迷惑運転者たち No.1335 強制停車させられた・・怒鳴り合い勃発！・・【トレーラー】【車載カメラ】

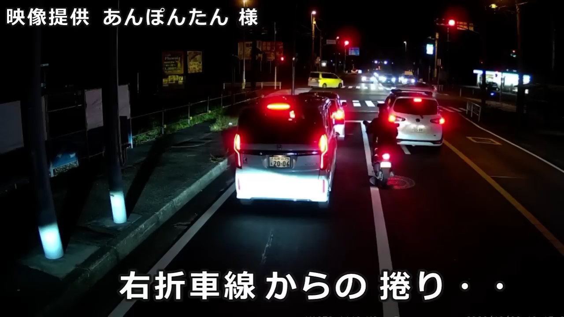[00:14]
後ろに真っ当なライダーさんいるのにな。こういう止まり方が一番迷惑なんだよな、車からするとさ。バイパスっつうのは頭悪いんだな。ここでも前ですもんね、ちゃんと後ろ並ぶもんね。時々見かけるよね、この真っ当なライダーさんね。それにいくら、このクソバイカスだな。